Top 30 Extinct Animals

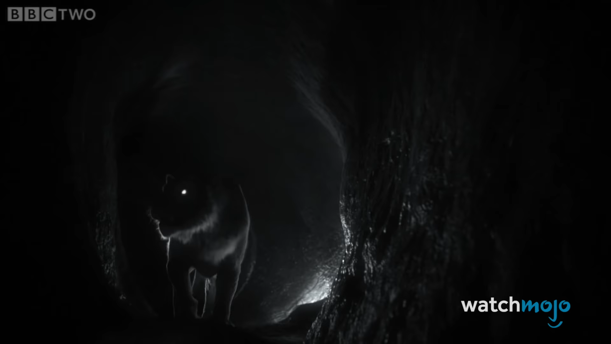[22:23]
In total darkness, the lion must use its senses of smell and hearing to land a killer blow.